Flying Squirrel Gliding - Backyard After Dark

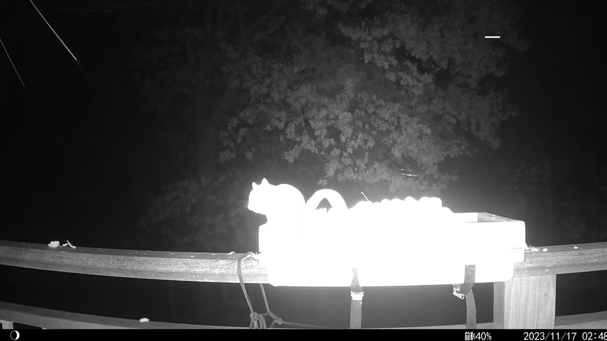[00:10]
Until recently, though, I didn't really have any footage of them gliding. They would usually enter and exit the frame on foot, since the exact feeder locations weren't directly accessible by tree.
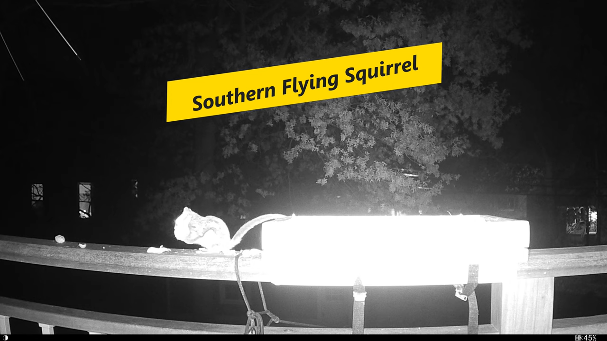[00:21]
Whoa! Now that I've moved the deck feeder, squirrels can easily get to it from a nearby oak.
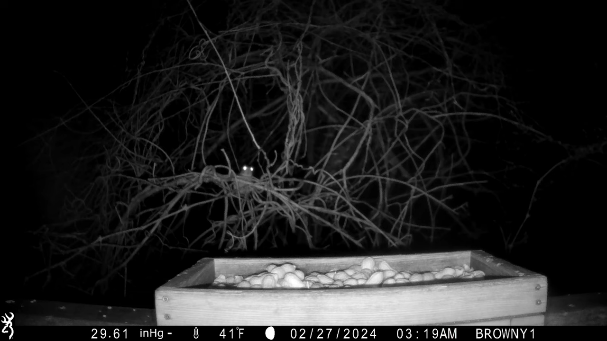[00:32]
I'll be including a lot of replays in this video. Watch the right side of the tree. The squirrel's eyes are visible like headlights as he scurries off. This is about 20 minutes later. I don't know if this is the same squirrel or not.
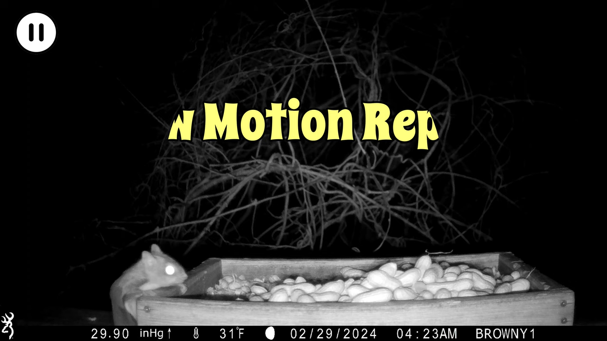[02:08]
As I'm sure you've noticed, flying squirrels are very fast. They're like little furry bullets. Here's another rabbit entrance.